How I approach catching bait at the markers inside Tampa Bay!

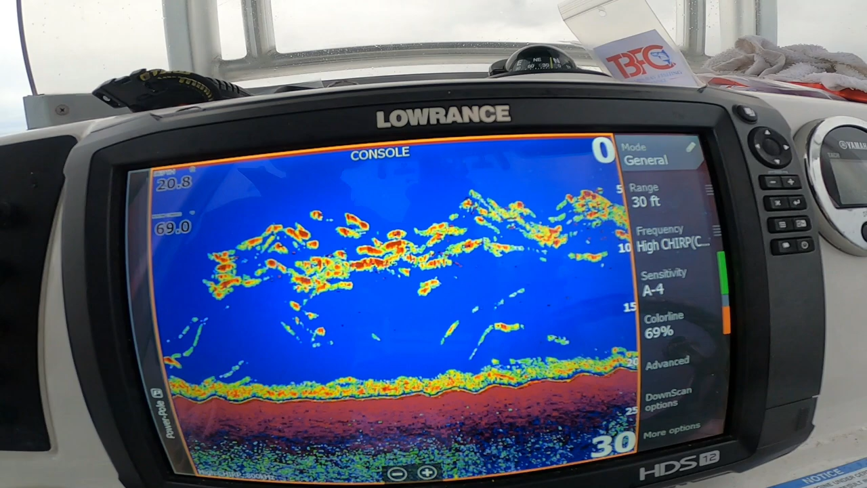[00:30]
The bait that's mid-level is 99% of the time it's thread fins.
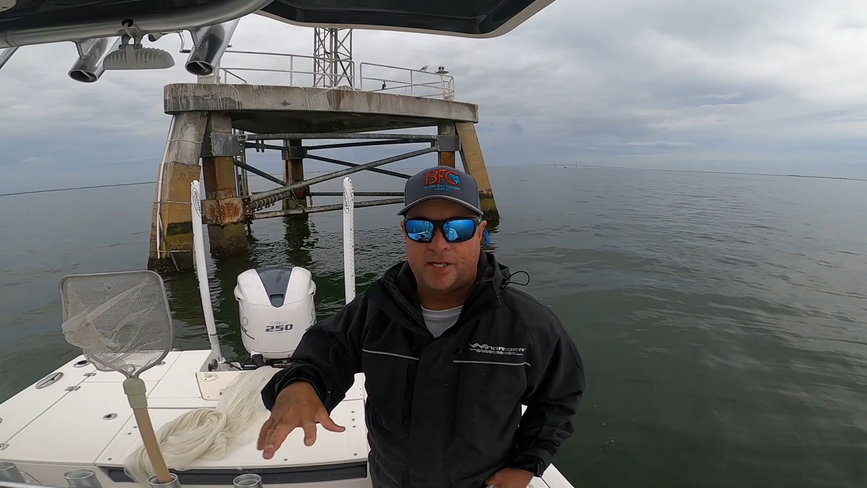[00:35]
Thread fins don't react to chum, but if you're looking for thread fins,
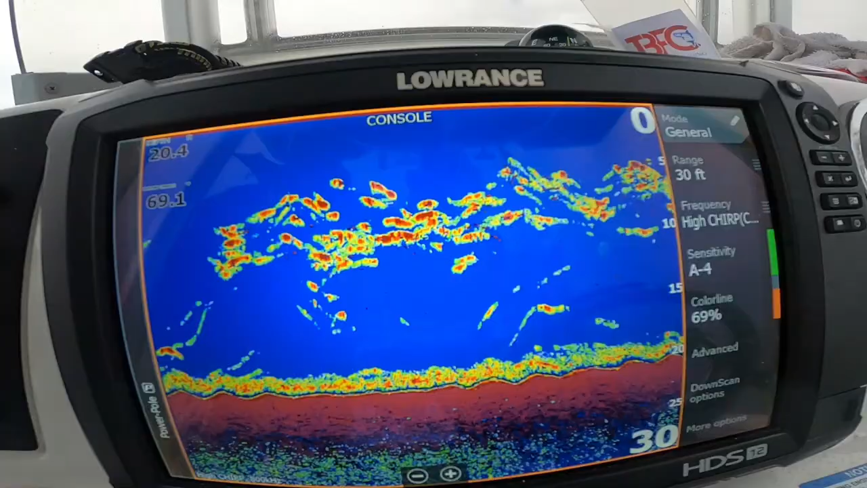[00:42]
that's what you're looking for is that mid-level show of bait fish.
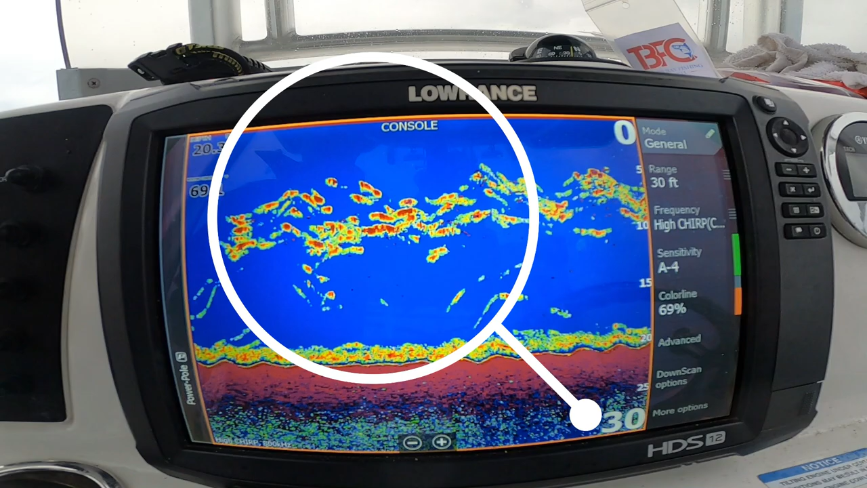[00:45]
The white bait are typically on the bottom, especially this time of year. So you always want to kind of pay attention to that.